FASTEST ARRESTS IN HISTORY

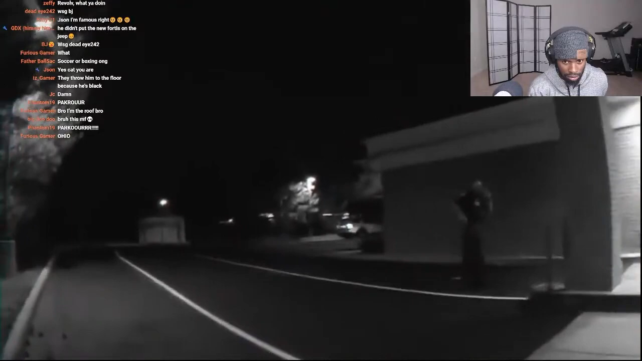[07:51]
They positioned themselves where they thought he would try and escape from, and waited for him to come to them.